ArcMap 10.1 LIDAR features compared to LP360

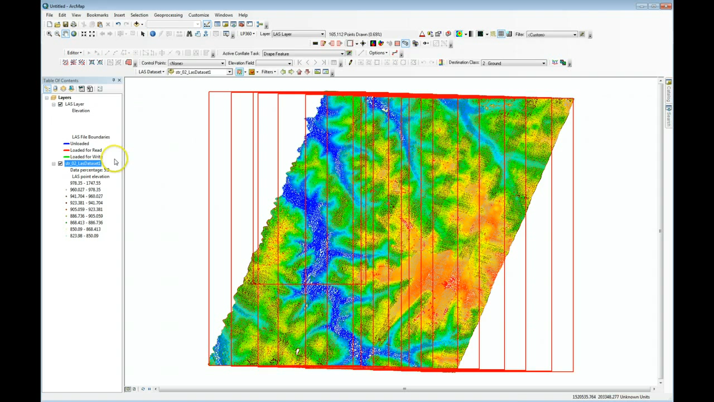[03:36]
So first let's look at LP360, which is this top layer.
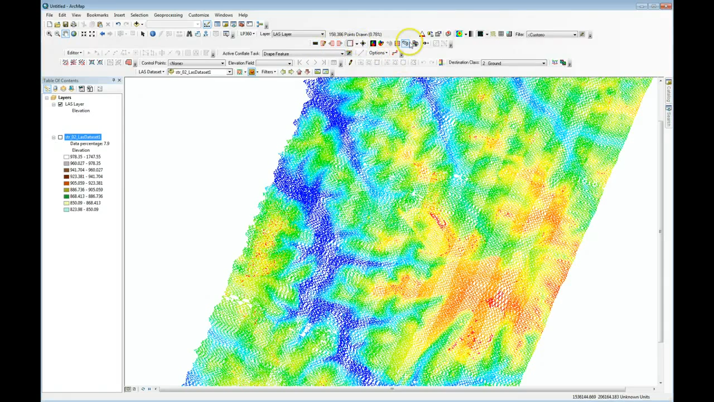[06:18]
I'll switch off the Arc display, and now I'm using the LAS toolbar for LP360, and we'll switch this to a display of 10. And you see that we get an instant 10. I can zoom in, zoom out. I get instant display updates. And so this, of course, is quite usable in this performance that our users of LP360 are quite used to. So we get performance that will support the display. Another interesting thing that has not yet been included in 10.1 is to be able to modulate the display by intensity.
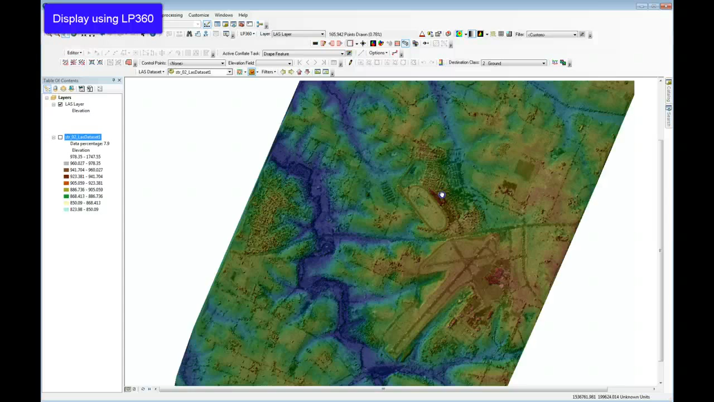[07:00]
I'll stay in LP360. I'll click the Apply Intensity Shading. And now you see, and let me zoom in a bit so this becomes even more apparent, that I am modulating by intensity and I can now pick up road features and things like that that really don't show up in simply an elevation or a classification model.
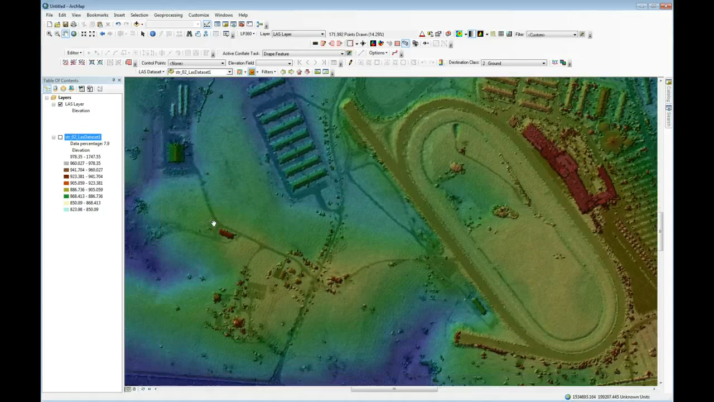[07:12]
This is really critical to visualizing the data.
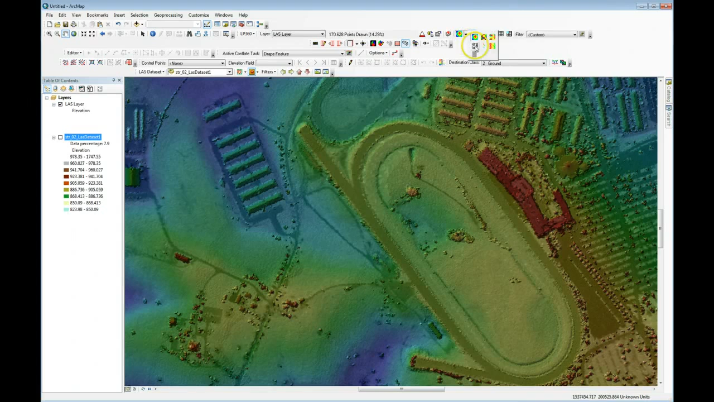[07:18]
I can also switch to a pure intensity view as I've done here, and I really have what looks like a black and white image.
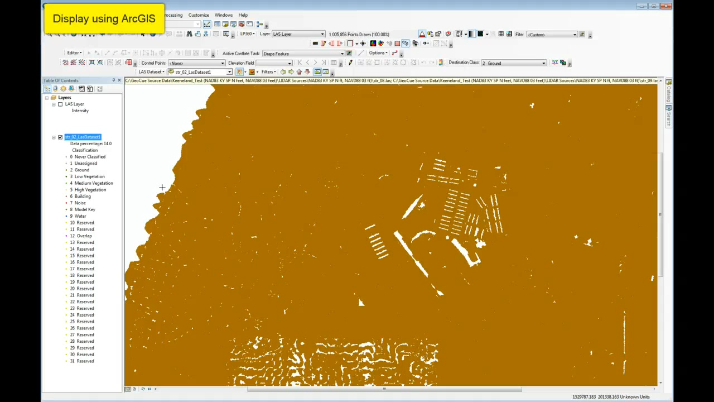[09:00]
So I click a point. I drag across my data, click a second point. Now I drag the width. You see a problem here as well with performance. As soon as I drag any substantial size of width, I've run out of grow room.
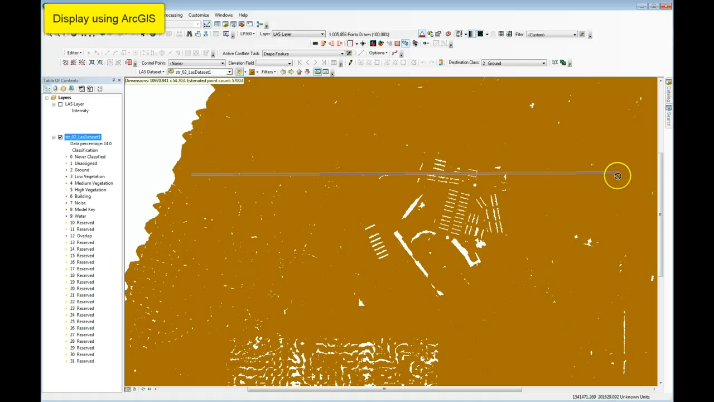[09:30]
If I draw the profile, then Arc, and I click on the third button for width, Arc will paint the profile in this lower view. Now I cannot pan this profile around. And that means that if I want to look at a profile of a different area of the data, I have to go up into the map view and go draw it again.
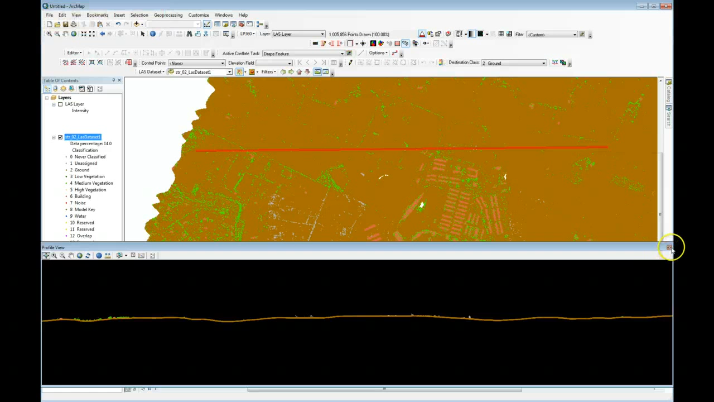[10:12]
If I compare that to LP360, so I'll turn off Arc and turn on LP360,
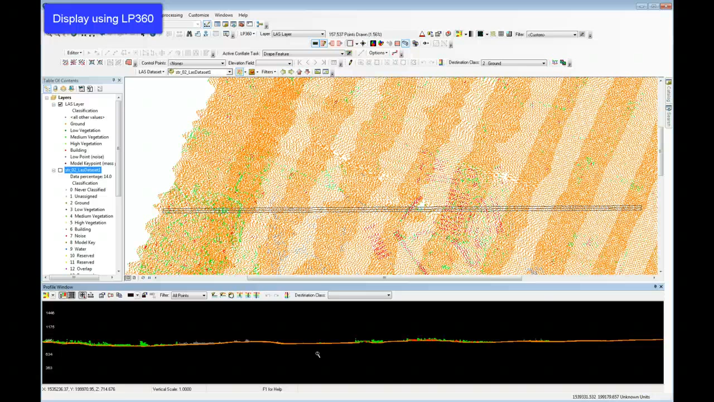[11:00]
And again, this is a type interface not yet available in Arc 10.1. And finally, let's look at the 3D capabilities of the two products. First of all, we'll look at LP360, and you'll see why we've chosen to start with it in just a moment. So I'm showing the data in the LP360 legend. And on the viewing toolbar, I can select define the 3D windows extent tool from LP360. And I just drag a box where I'd like to see a 3D window.
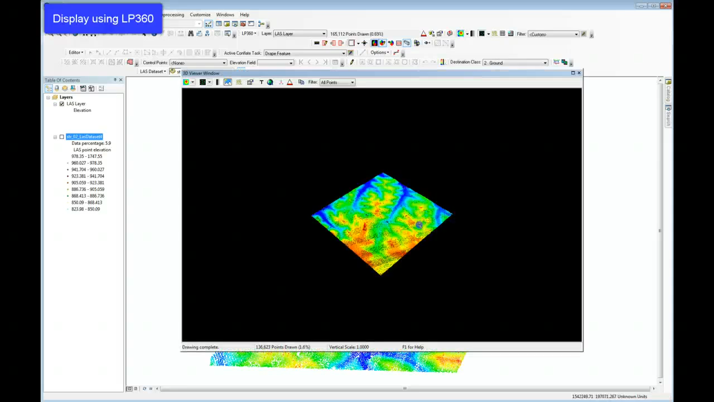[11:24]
It pops right up. And I can select whatever viewing mode I would like directly in the 3D window. I can look at this in points, 10, by classification, etc. And you see that I get immediate response in my 3D window,
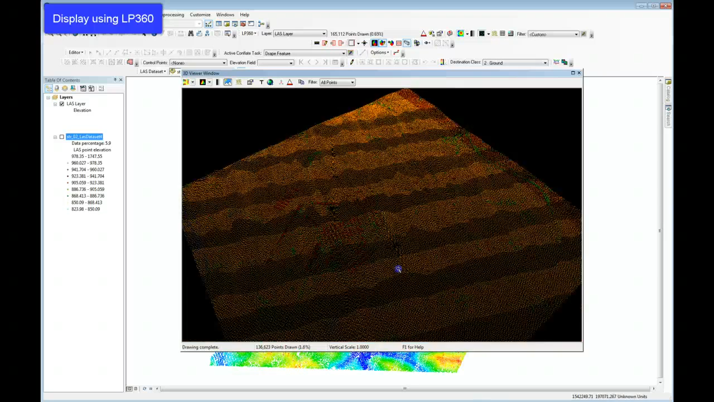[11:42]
even if I'm in a difficult view, such as a triangulated irregular network. I can dismiss this view if I'd like to see the entire project. I'll just drag a very large window.
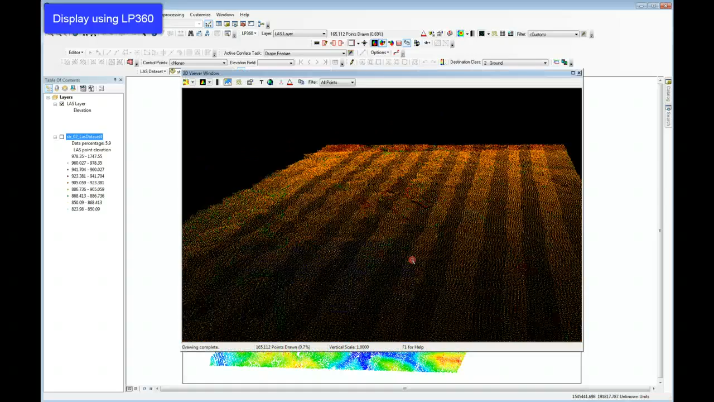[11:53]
And here you see that we've got the entire project in 3D,
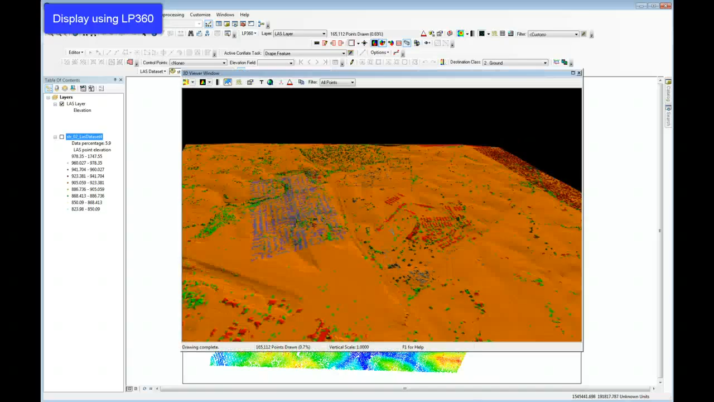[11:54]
quite easily manipulated, extremely high performance.
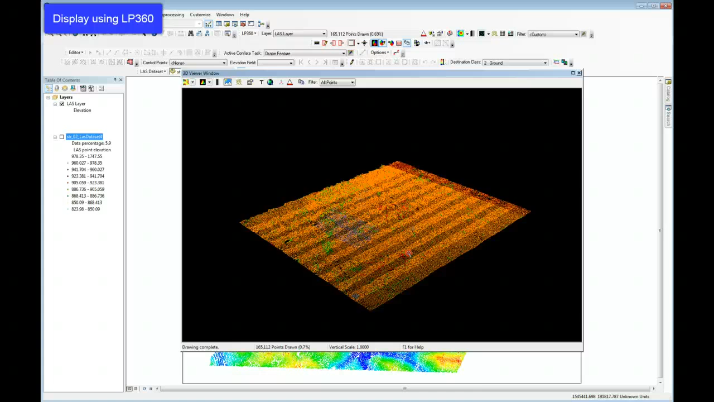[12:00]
If I want, if I have a dual screen monitor set up, which is typical for this type of work, I can move this 3D window to my second display monitor and make it full screen and have quite a nice display.